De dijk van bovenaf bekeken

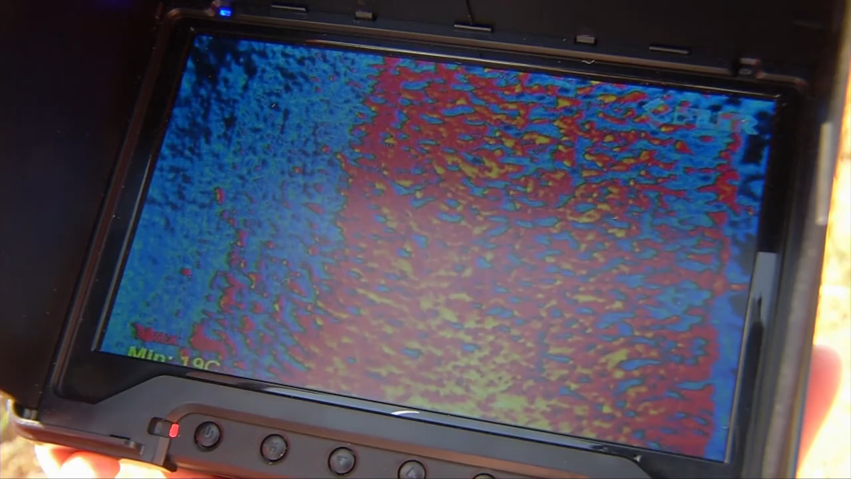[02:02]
Dus onder andere watertemperatuur, temperatuur van de bekleding, van de dijk, van het gras, noem maar op.